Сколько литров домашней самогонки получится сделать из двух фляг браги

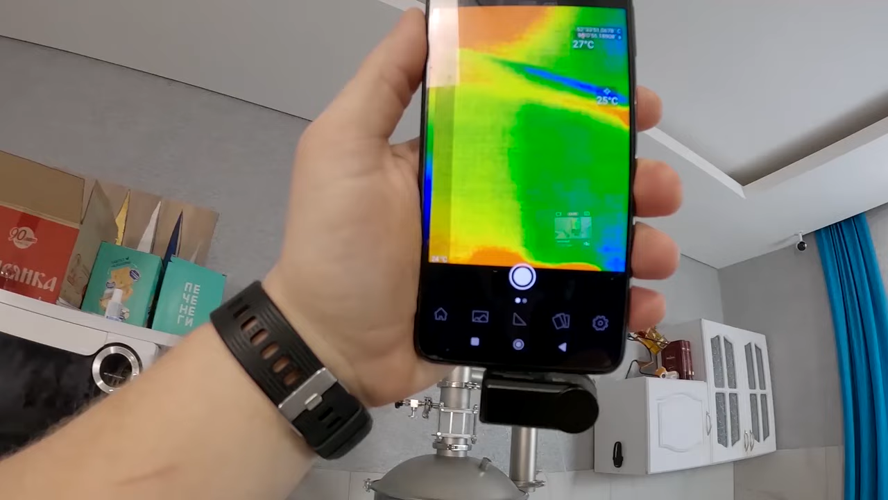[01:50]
Посмотрите, вот тепловизор, показываю вам, что по стене у меня, какой нагрев был внутри системы.
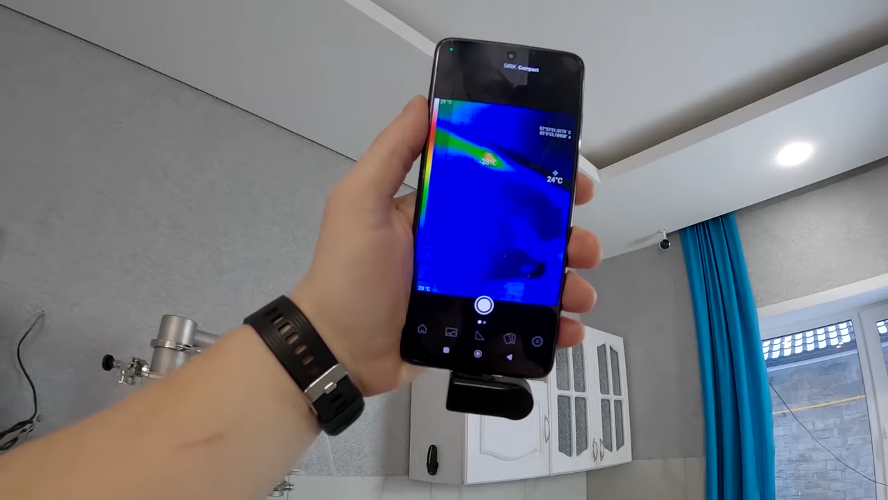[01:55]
Хотя в стене проложен 2,5 квадрата, все скрутки у меня, спайки из СИЗы затянуты отлично на пакетах, поэтому волноваться не за что.